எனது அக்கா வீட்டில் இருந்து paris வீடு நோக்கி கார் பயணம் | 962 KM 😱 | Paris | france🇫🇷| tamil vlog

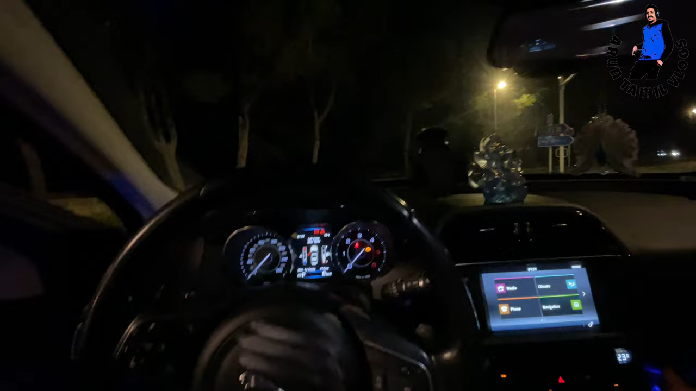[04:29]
இன்னும். ஓகே, இப்போ வந்து வடிகட போகிறேன். இப்போ வந்து டீசல் பார்த்தீங்கன்னா கொஞ்சம் குறைஞ்சிட்டு 414 கிலோமீட்டர் வரை இன்னும் ஓடலாம்.